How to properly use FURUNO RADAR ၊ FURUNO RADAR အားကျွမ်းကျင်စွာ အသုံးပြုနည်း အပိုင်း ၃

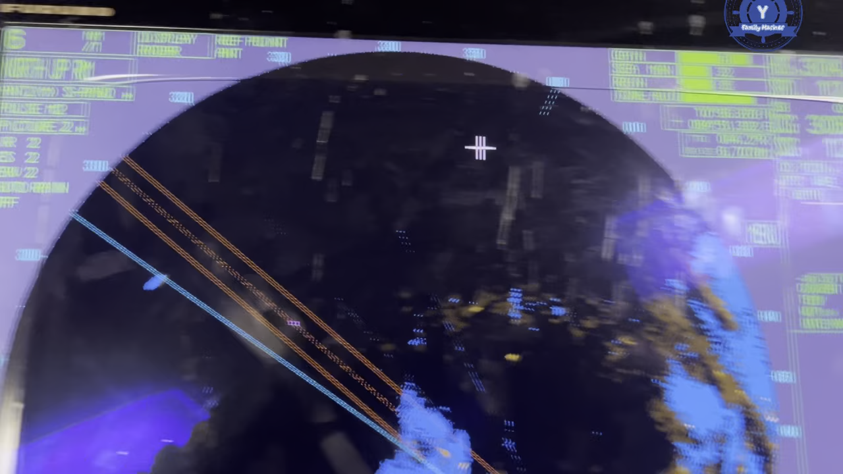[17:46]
ထားတာနော်စသဖြင့်အားဖြင့်အဲ့ဒီလိုမျိုးကျွန်တော်တို့ဒီ pass ရဲ့ land ကိုကိုလိုတို့မျိုး adjust လုပ်လို့ရပါတယ်။ဒါဆိုရင်ကျွန်တော်တို့ဘယ်ထိပြီးသွားပြီ pass ပြီးသွားပြီ condition
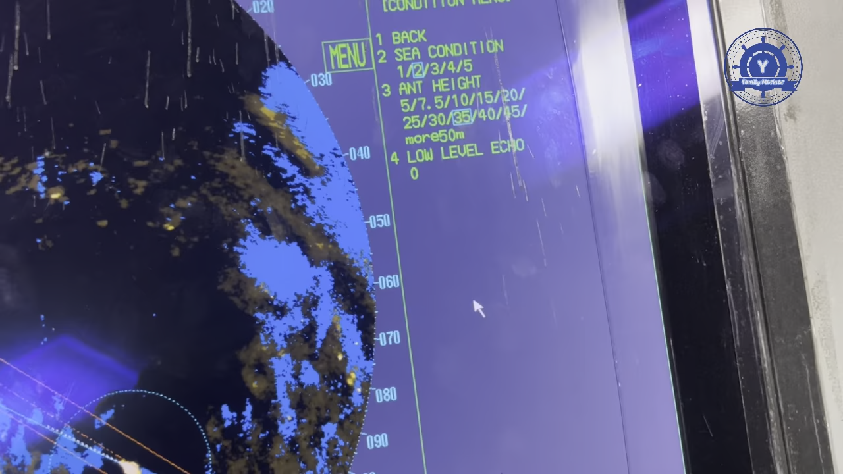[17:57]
condition ကြလို့ရှင်တဲ့ကျွန်တော် c condition ကျွန်တော်ဘယ်နှမီတာထားခြင်းလဲ c
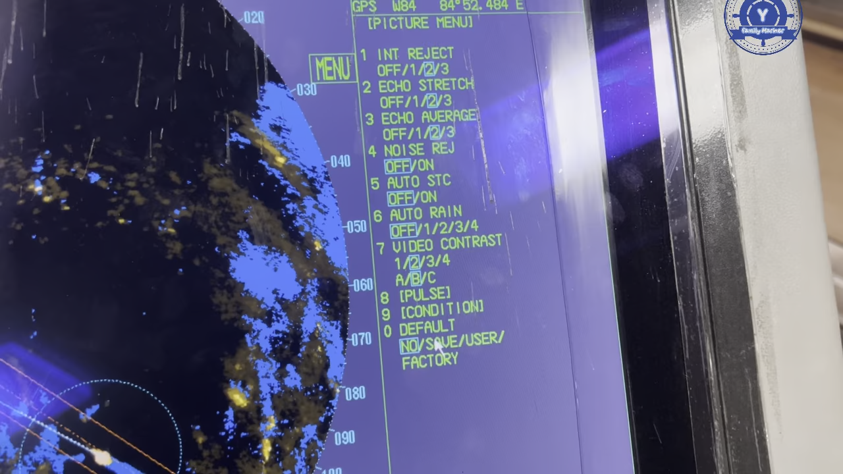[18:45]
လုပ်လို့ရှိရင်ကျွန်တော်အခု setting ပြောင်းထားရေကျွန်တော် save ဖြစ်သွားပါဘောเนาะတကယ်လို့မြန်မာကျွန်တော် factory
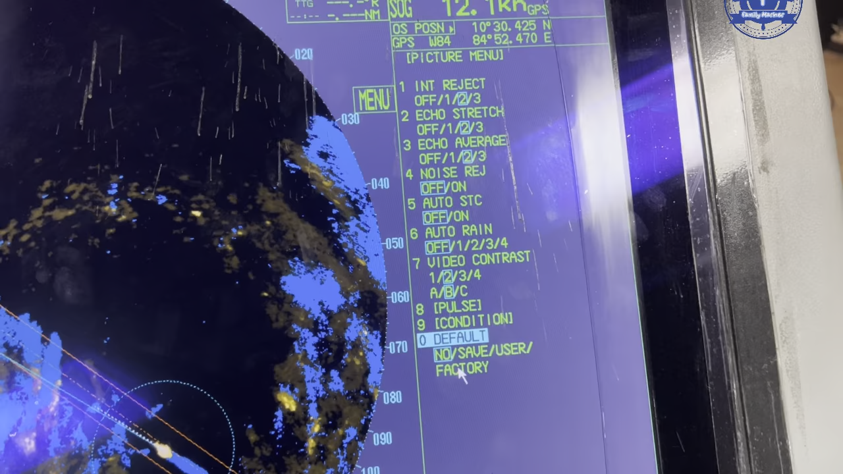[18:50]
ကိုနှိပ်လိုက်ပြီဆိုရင်ကျွန်တော်ရဲ့ဒီ radar ကြီးက factory company ကနေပြီးတော့ကျွန်တော်တို့ maker
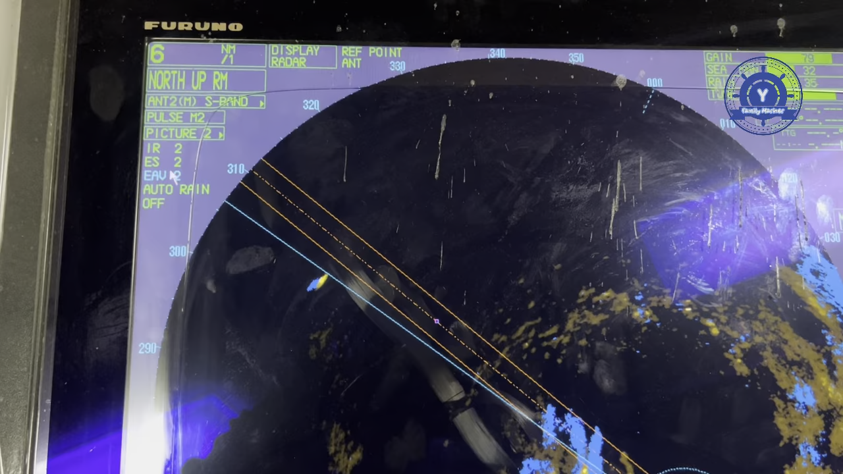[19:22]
echo strength echo strength တွေလဲကျွန်တော်ဒီမှာပြောင်းလို့ရပါတယ် echo average တွေလဲဒီမှာအားကိုဘယ်လိုနှိပ်ရလဲဆိုတော့ကျွန်တော်ဒီ left click
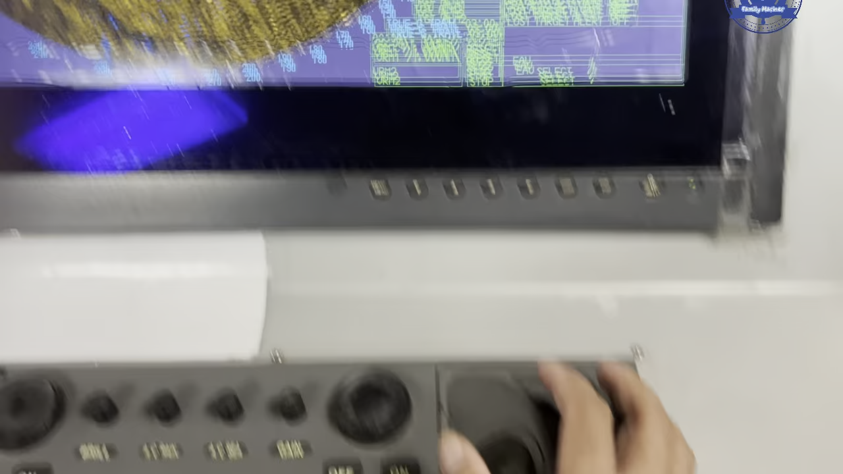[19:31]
လေးကိုပဲကျွန်တော်တို့နှိပ်သွားဖြစ်ပါတယ်เนาะနောက်က
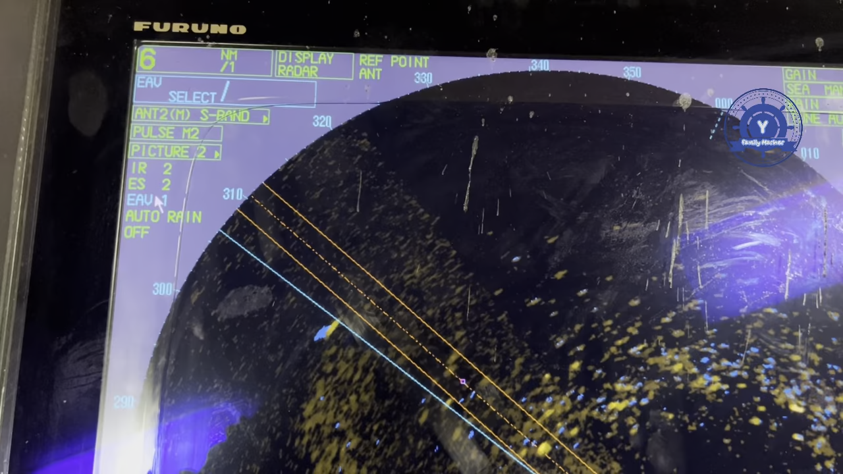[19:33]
auto range ကိုလည်းကျွန်တော် auto range ထားလို့ရပါတယ် left click
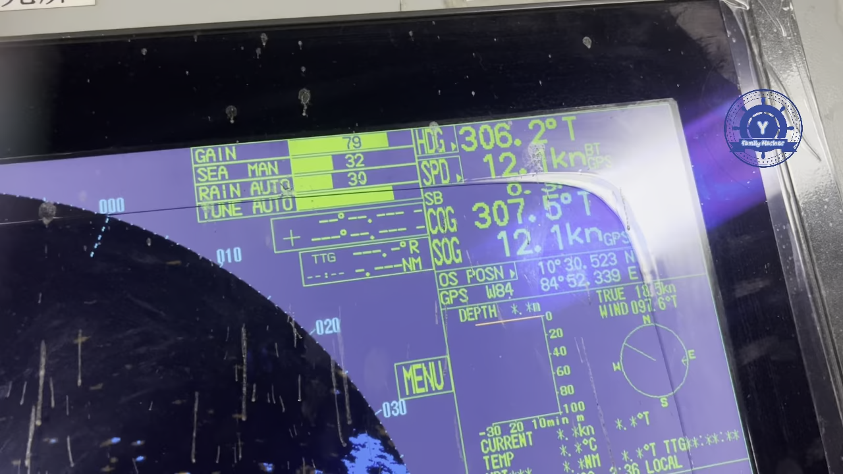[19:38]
လေးကိုနှိပ်ပြီးတော့ကျွန်တော်တို့ manual ထားမယ်ဆိုလို့ရှင်နေပဲရပါတယ် auto range က40ရှိရယ်ကျွန်တော်တို့ကออฟလုပ်လိုက်မယ်ဆိုရင်နောက်ခါထပ်ပြီးတော့တစ်ချက်
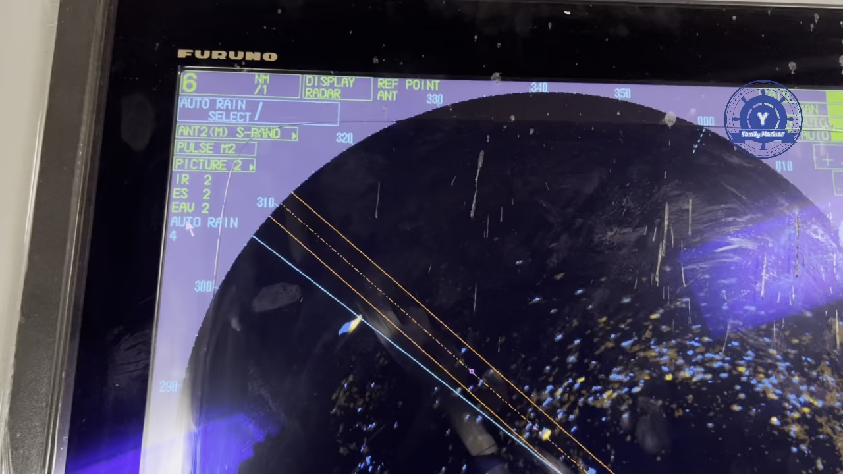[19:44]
left click ကိုတစ်ချက်နှိပ်ရတာနဲ့ auto range က off
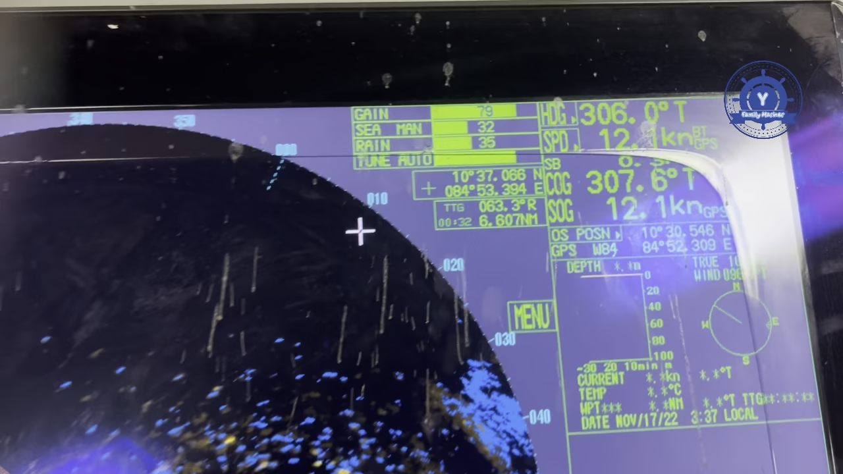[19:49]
ပြောင်းသွားပါပြီဟုတ်ပြီနော်အဲ့တော့အခုကျွန်တော်16 minutes ဆိုတော့ကျွန်တော်ဒီ out ထိထပ်ပြီးနည်းနည်းရှင်းလို့ရပါပြီဒါက
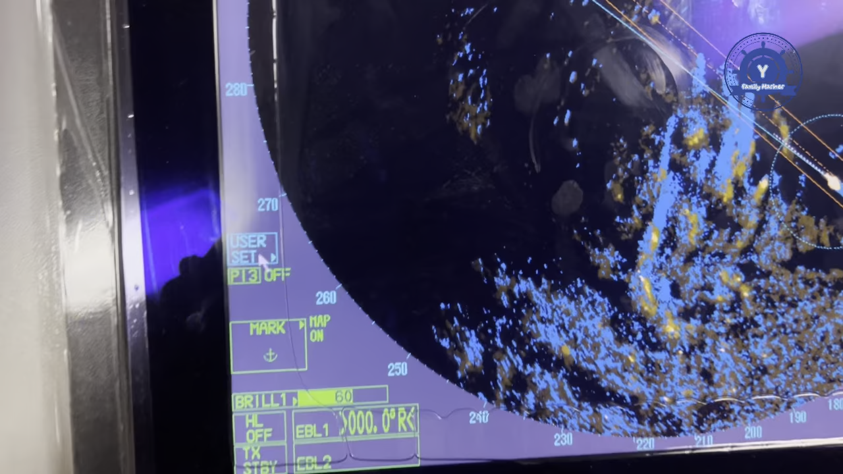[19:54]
user setting မှာကြာလို့ရှင်ကျွန်တော်ဒီ button နဲ့ထားနဲ့ user setting ရတဲ့ user setting ကိုဟို right click ကိုနှိပ်လိုက်ပါတဲ့အဲ့ဆိုရင်ကျွန်တော်ရဲ့
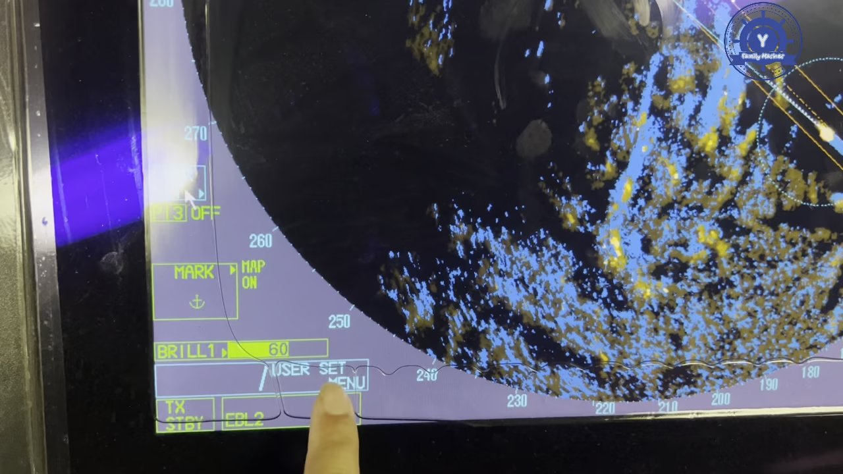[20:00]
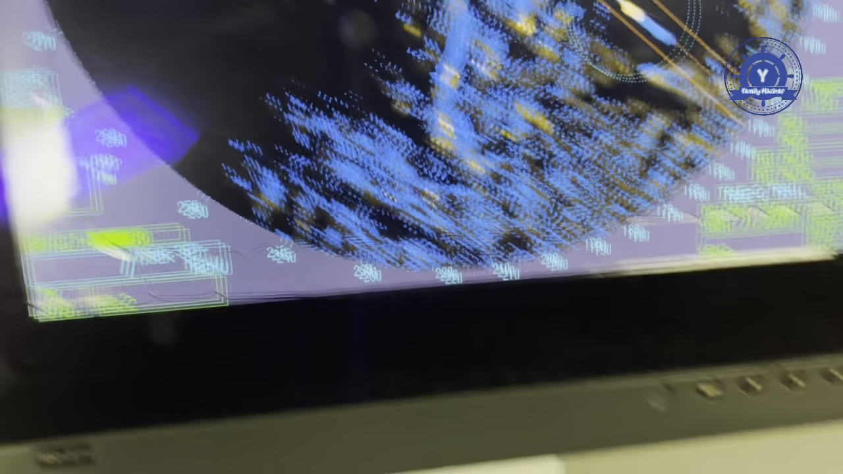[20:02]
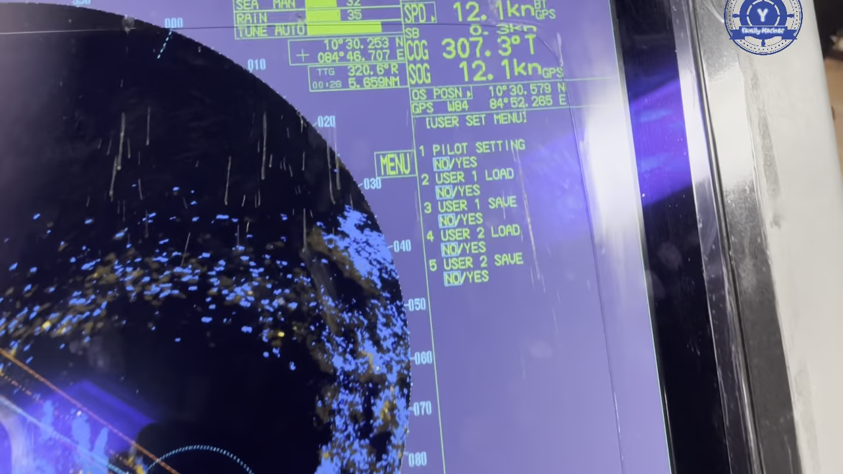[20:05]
user setting ye menu de wo yauk twa ma ba de
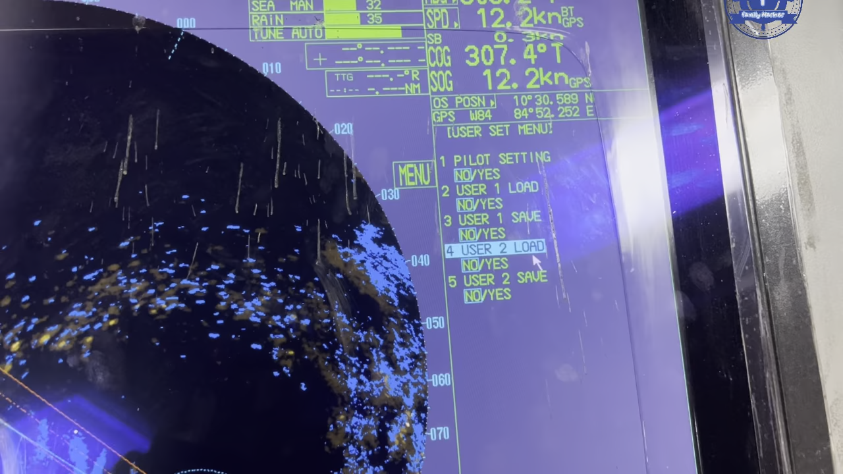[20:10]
user setting ye menu ma so chin da pilot setting pilot setting ni shi me naw kha user ye load data ye shi me user ye load save de shi me user 2 ye load shi me
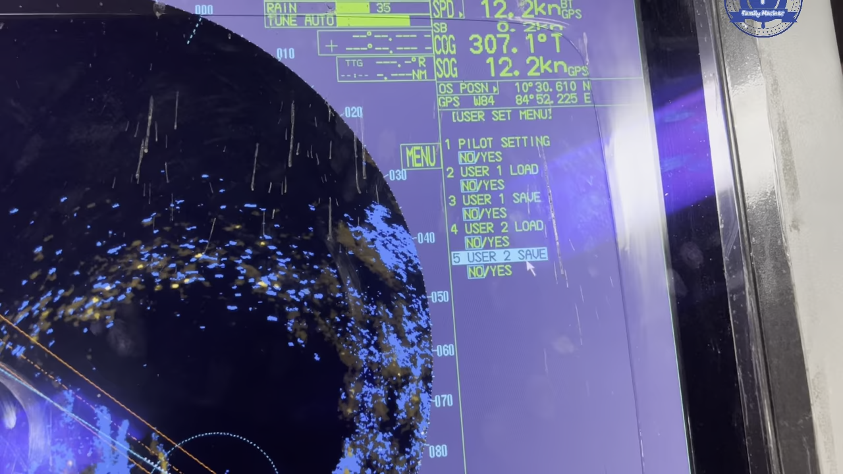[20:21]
user 2 ye save de shi me di pai ma ro chano ro ayan yi athwe
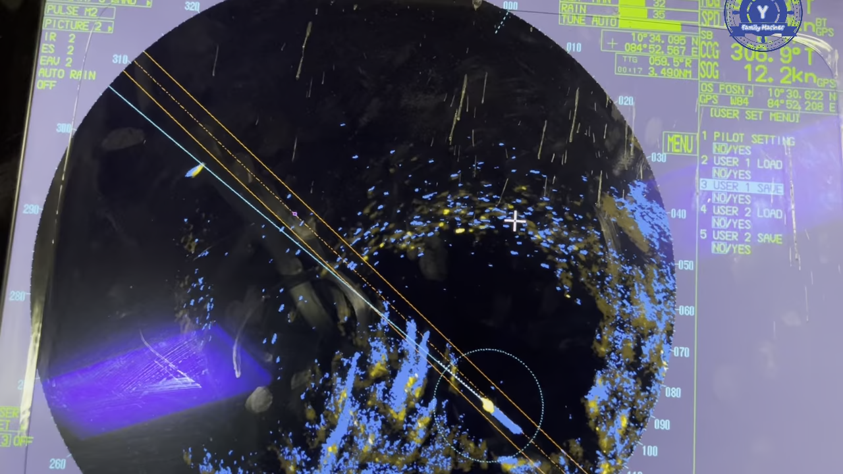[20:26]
thu yi ayan yi tait ma shi ba au no chano di user setting ne ma ro chano ayan yi shin pya de tait ma shi ba au da
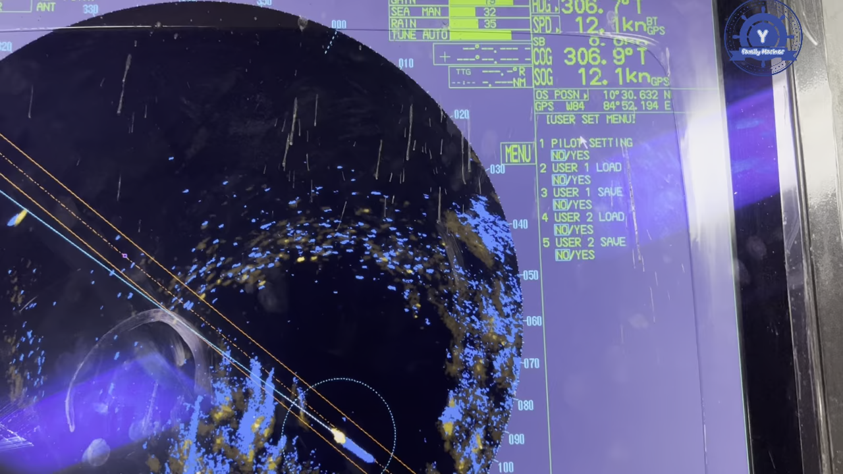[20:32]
li ya yes nei le chano ro wa tu chano ta khu we chano nei pya pi ba me ahu pilot setting yo chano yes nei lai de so wa tu da so shin tu ga di ayan yi thwe thu yi chano
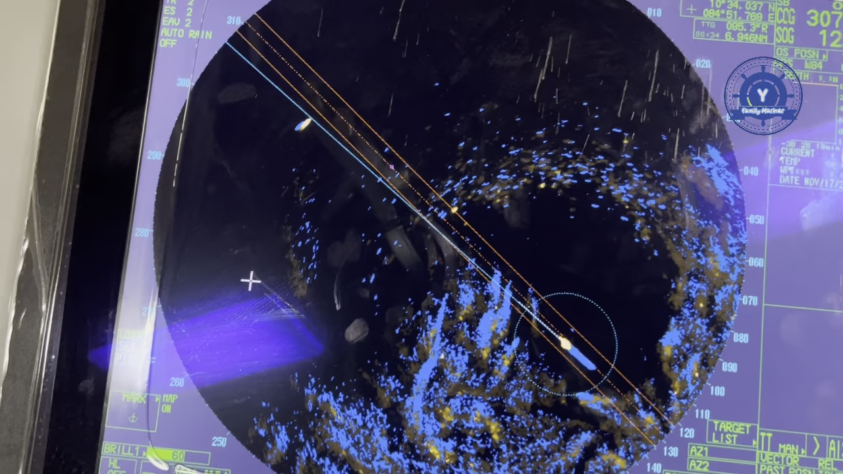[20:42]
ro pyaung le twa chin ma shi ba aku lo myo le bo no ai
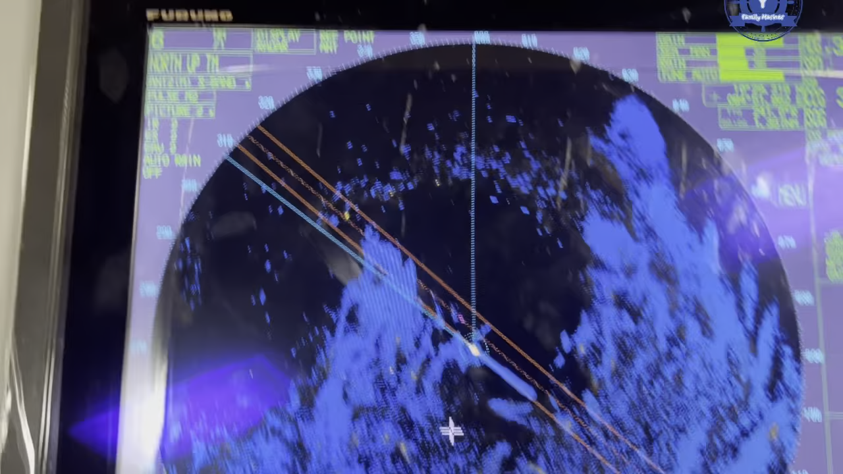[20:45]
chein ma ta khu pyaung twa da ga chano ro
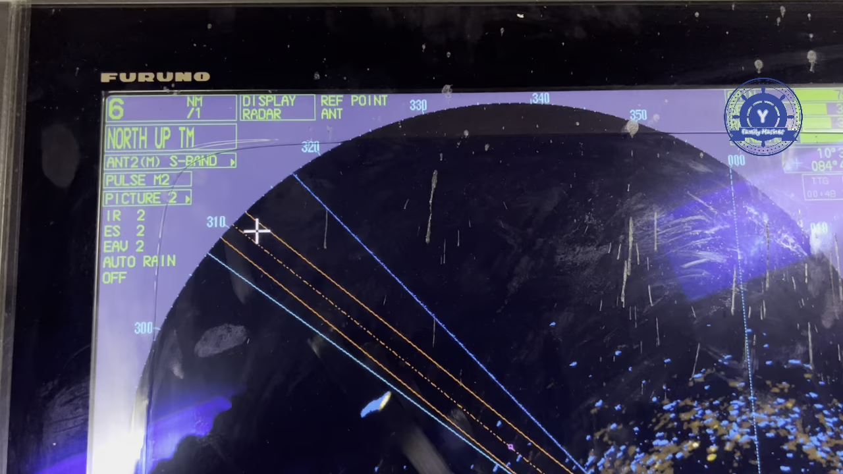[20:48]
relative motion and true motion ကိုပြောင်းသွားမယ်အဲကျွန်တော်တို့ပိုင်းလို့ဆက်တင်မှာဆိုရင်ပြီးပြီဆိုလို့ရှိရင်ကျွန်တော်တို့ရဲ့